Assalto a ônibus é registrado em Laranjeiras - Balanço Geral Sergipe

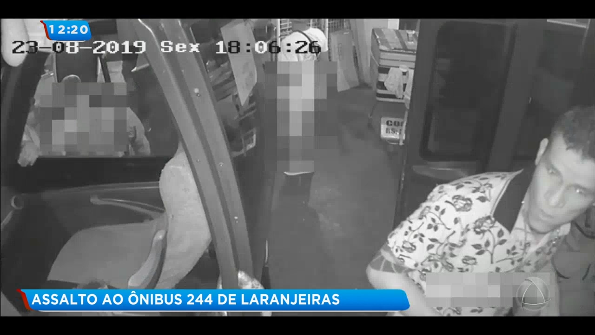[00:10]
A informação que a gente recebeu da polícia é que ontem eles já estavam tentando assaltar outro ônibus na região de Santo Amaro e dois deles, ou um deles, foi preso, também armado.
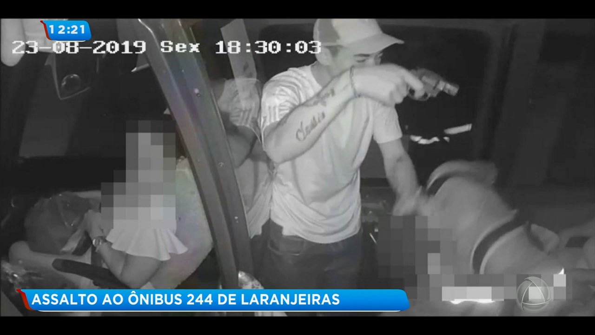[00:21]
Mas se você conhece um deles que ainda não foi preso, inclusive tem uma mulher também envolvida, por favor, liga para o Disque Denúncia 181, ajude a polícia. Olha, ela está com a faca na mão.
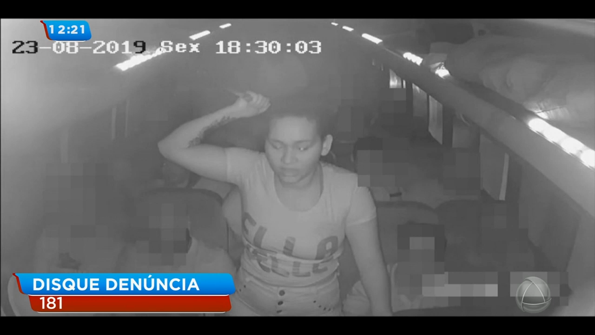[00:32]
Ultimamente tem ocorrido vários assaltos, que a gente não fica sabendo, mas assaltos, tanto em ônibus, aqui no transporte coletivo, também no ônibus, que rodam aqui pelas rodovias estaduais e federais do nosso estado.